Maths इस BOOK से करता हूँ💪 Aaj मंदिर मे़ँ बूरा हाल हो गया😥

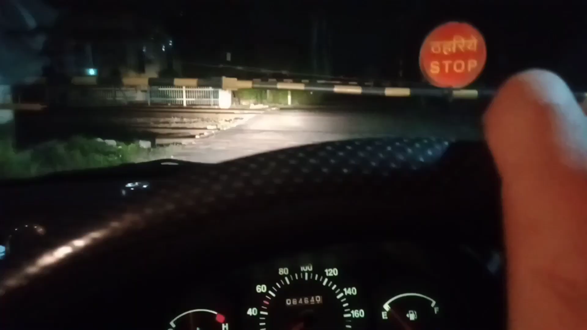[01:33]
फाटक आज फिर बंद है भाई, यह फाटक हमने कदे खुली नहीं बनती।